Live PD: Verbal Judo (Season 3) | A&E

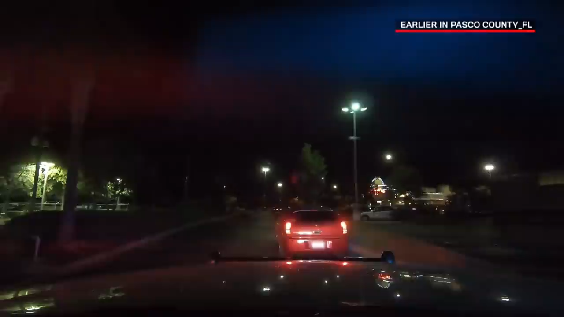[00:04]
You can, uh, just turn to 212, so they're All right, so I'm pulling this car over. They've got no tag lights.